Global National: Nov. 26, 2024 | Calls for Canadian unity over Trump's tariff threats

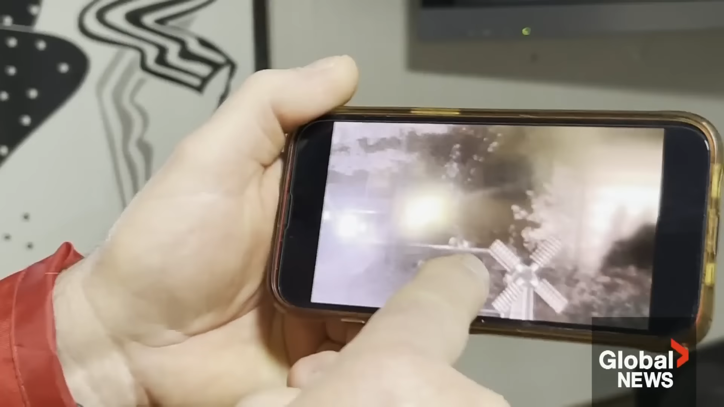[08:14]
They're running across the road. But there's not much he can do to prevent people from walking across.